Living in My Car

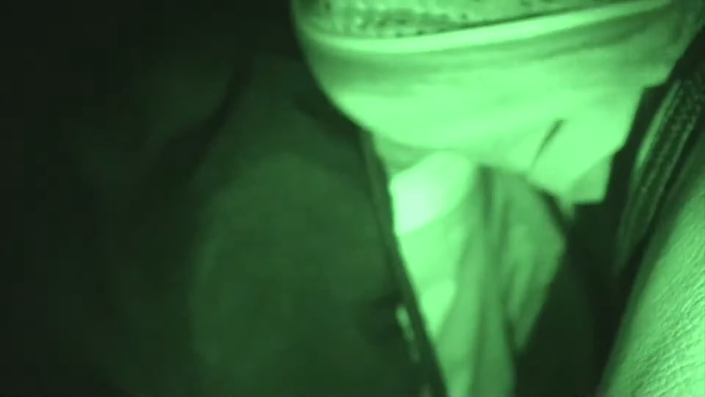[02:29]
my gear and then I have a folding table and chair that I sometimes used to chill with